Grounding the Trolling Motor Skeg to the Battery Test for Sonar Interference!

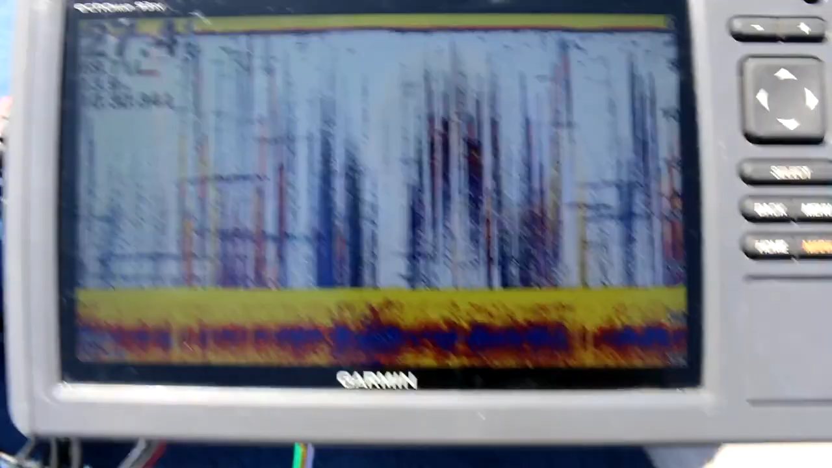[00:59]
Okay, so here we can see the screen. We can see some interference.
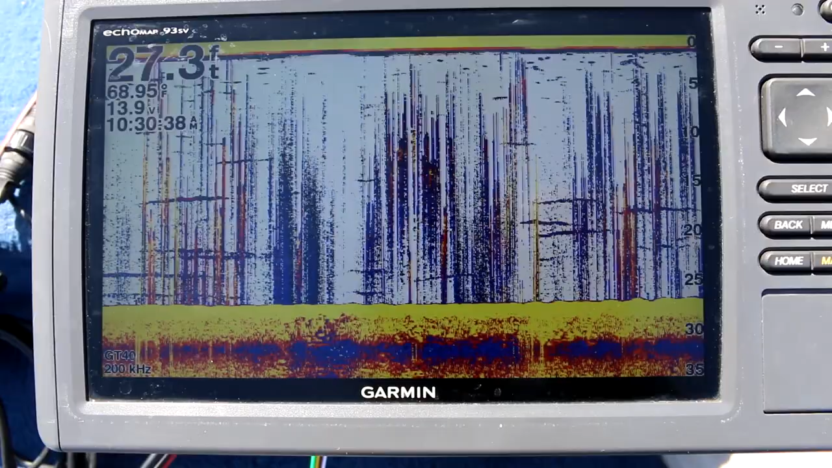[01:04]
On screen: depth 27.3 ft, water 68.95°F
Now the small interference that you are seeing is just from the prop turning. It's just being in the current. It's enough to make interference. If I was in an area that was a lot quieter with no current, just on a quiet lake, we wouldn't be seeing that.
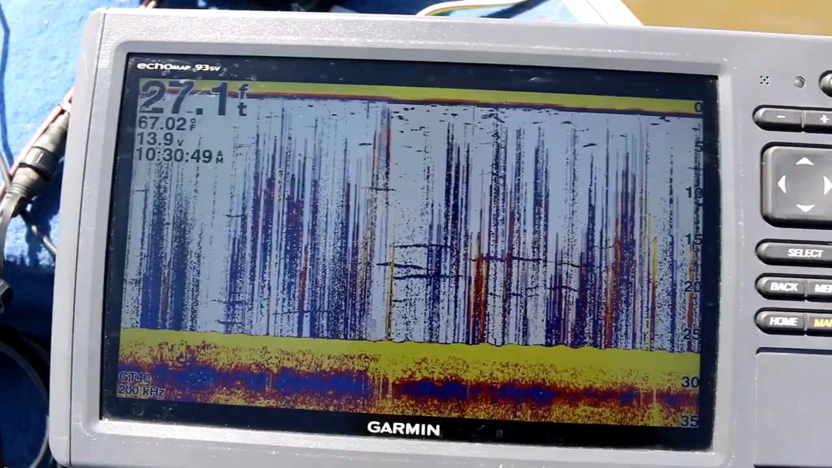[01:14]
On screen: depth 27.1 ft
So when I press the button here, it should get worse. Yeah, you can see it's more consistent now. In deeper water, it's even worse.
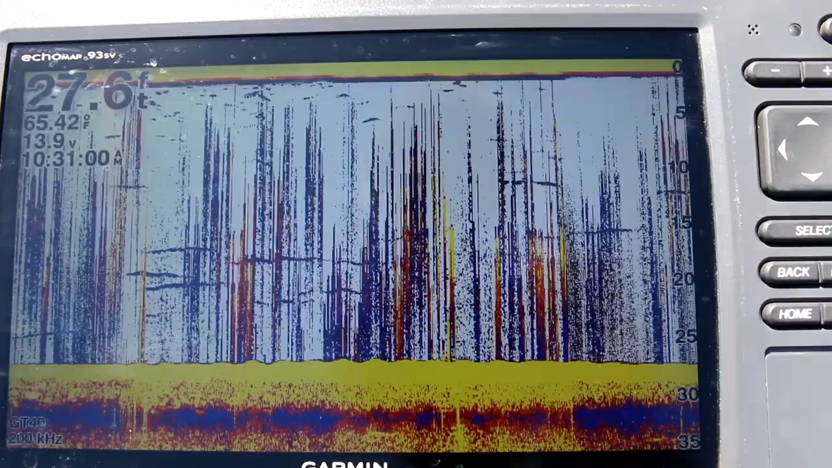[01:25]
So now we're going to try grounding it.
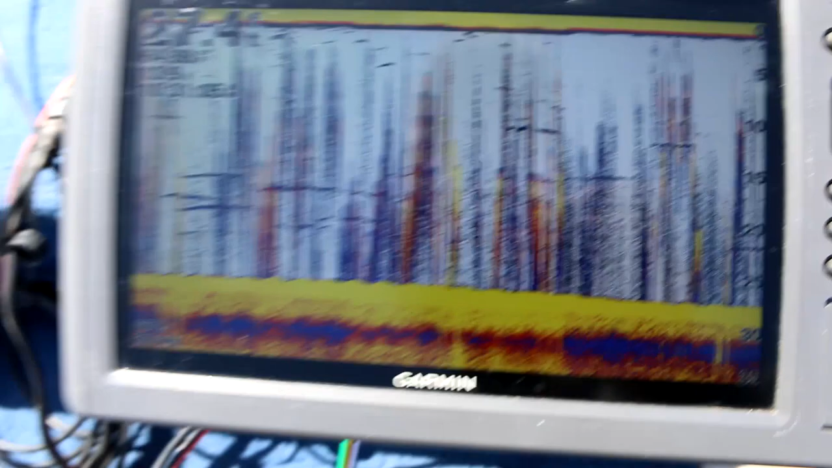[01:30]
Alright, go ahead. Try it. It's on? It makes no difference.